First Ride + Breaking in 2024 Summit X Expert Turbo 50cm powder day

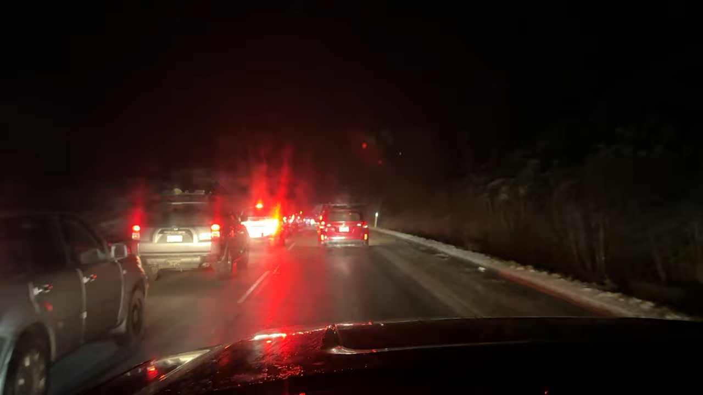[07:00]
It's 6:35 and we are in traffic. This is the joys of Whistler and living near a mountain.